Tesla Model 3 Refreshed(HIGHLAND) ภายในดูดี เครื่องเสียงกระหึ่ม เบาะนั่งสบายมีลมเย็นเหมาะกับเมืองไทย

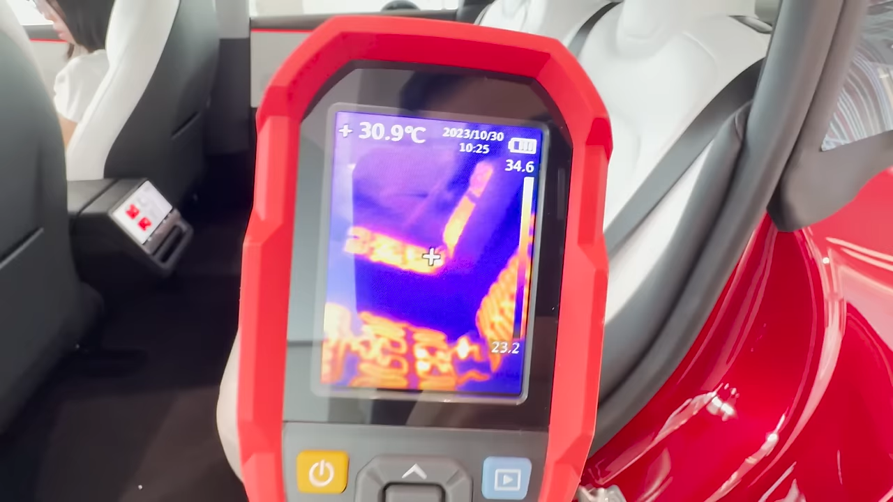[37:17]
On screen: spot 30.9°C
นะครับเป็นเส้นเนี่ยฮีเตอร์เต็มเลยคือเมื่อกี้แค่กดเปิดปรับเดียวมั
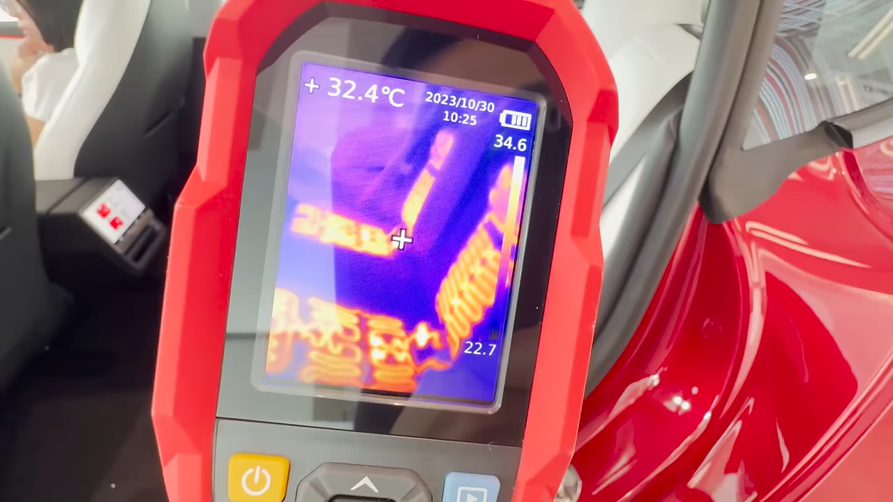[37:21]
On screen: spot 32.4°C
นก็อุ่นขึ้นมาเลยนะครับคือถ้าเป็นเมืองหนาวโอเคเลยนะครับเมืองไทยอาจจะไม่ค่อยได้ใช้เท่าไหร่ห
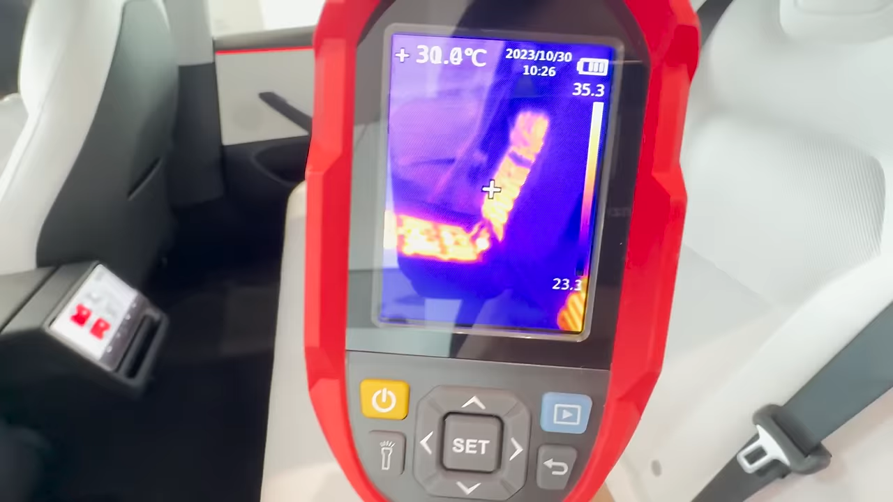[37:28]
รือเป็นช่วงหน้าหนาวที่ไปเที่ยวด้อยนะครับดูตัวทำความร้อนที่อยู่ใต้บอก